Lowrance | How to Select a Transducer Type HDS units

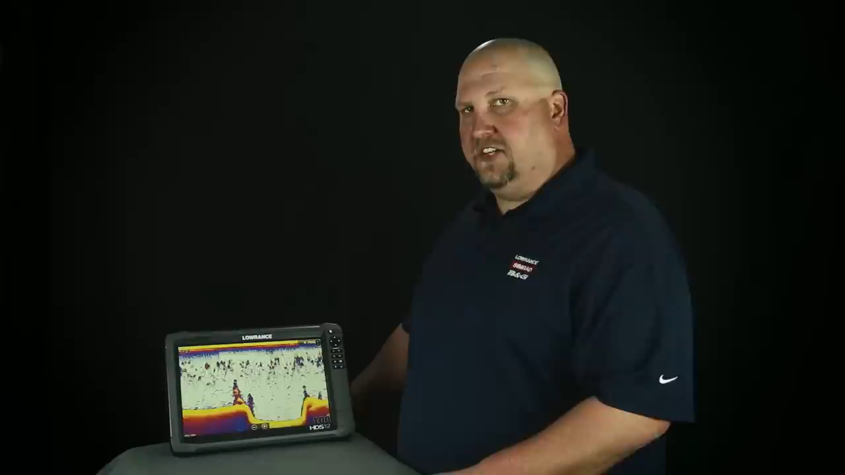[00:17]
The process is the same for both units, so what we're going to do today is use this HDS Gen3 12 unit.
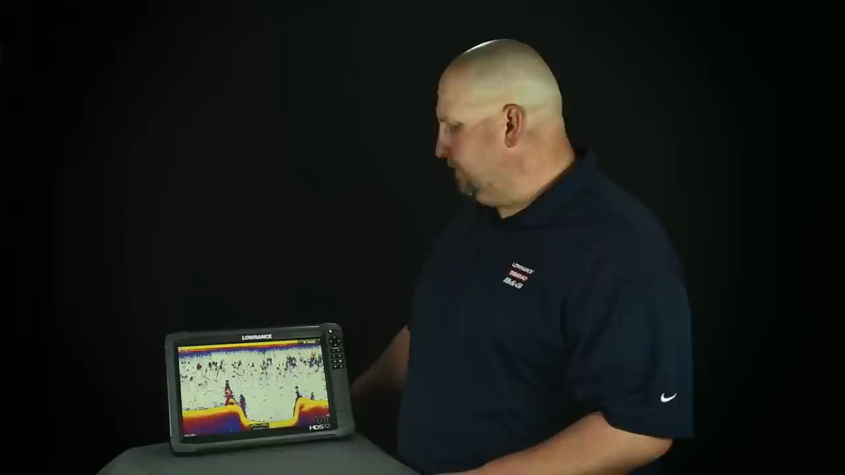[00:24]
And what we're going to do is the units on, so the first thing we're going to do is we're going to hit our pages button at the top of the unit.
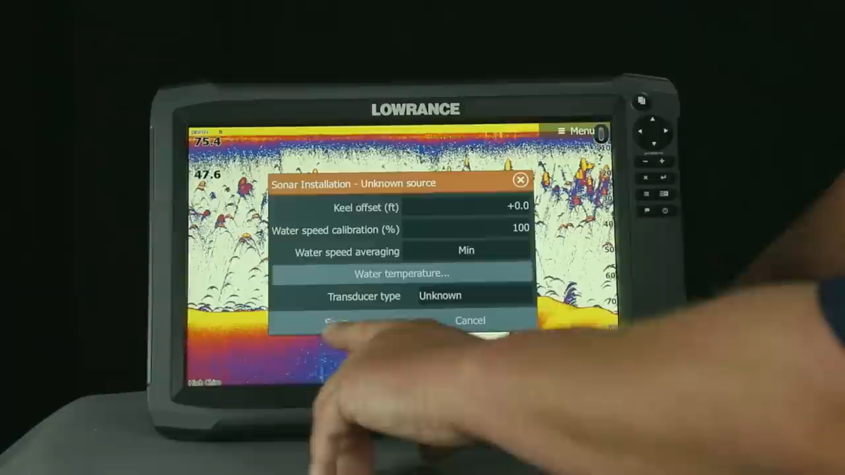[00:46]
This is the way your unit should come from the factory. So what we want to do is touch in the unknown box, and it gives us quite a list of transducers here.
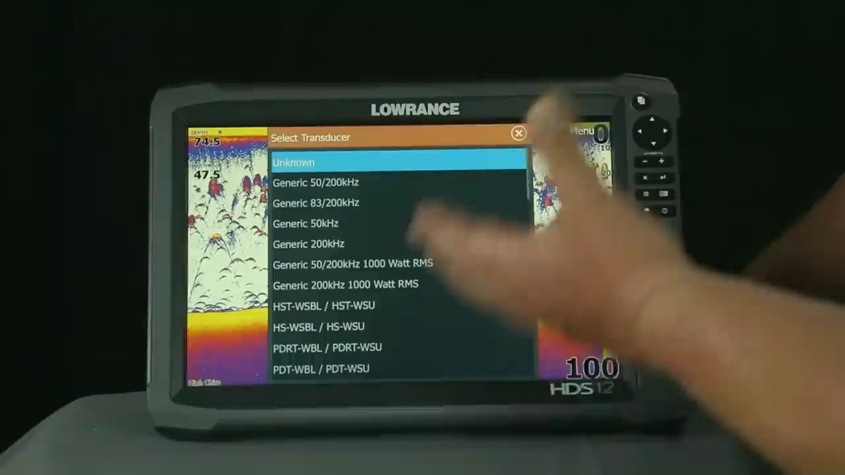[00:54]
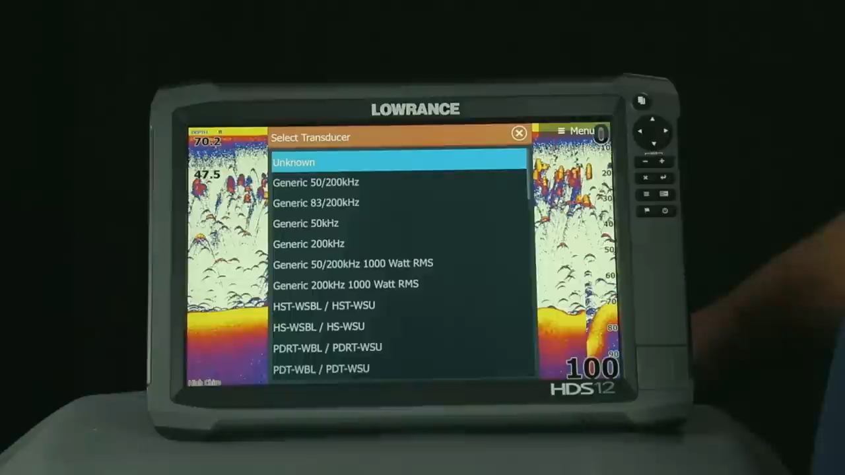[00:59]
Generally, the unit that you purchase is going to come with an 83200 skimmer transducer, and that is our HST WSBL transducer.
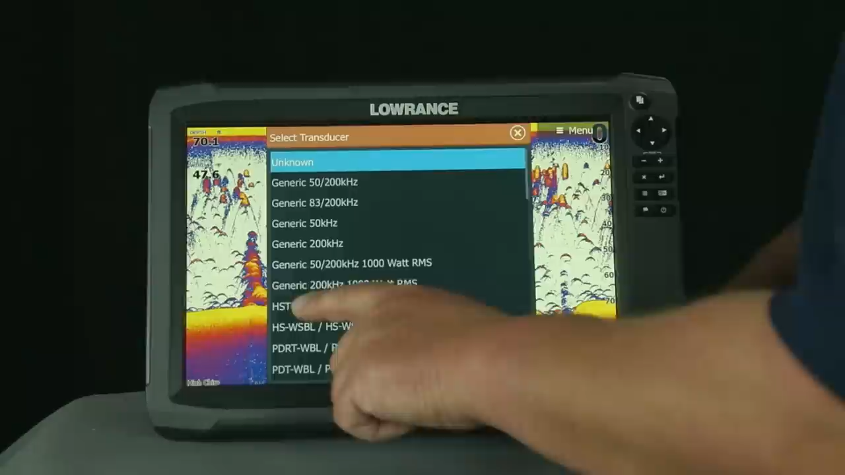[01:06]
So we want to go ahead and select that, and as you can see it populates the field automatically.
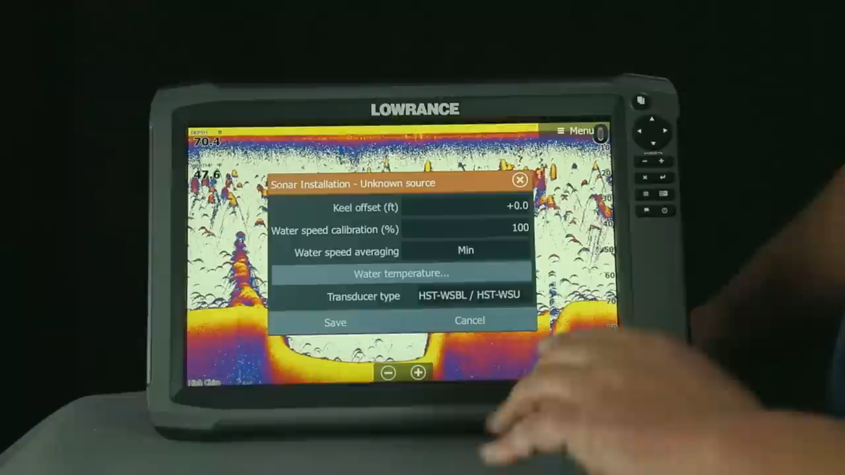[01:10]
From here we want to hit save. Now what we've done is we've told the unit which transducer it has, it knows how much power to send to that transducer, and it also knows that since this is an 83200 transducer,
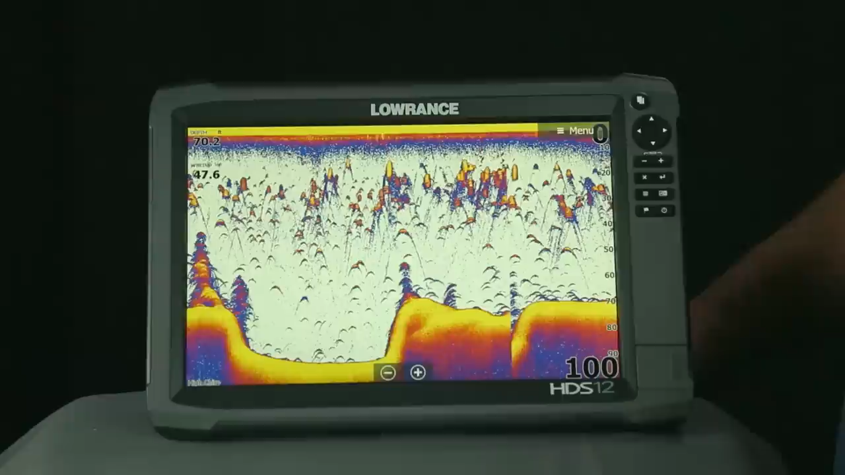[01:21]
when we chirp this transducer, we're only going to be able to get the high and medium frequencies. Now your unit is ready to take to the water.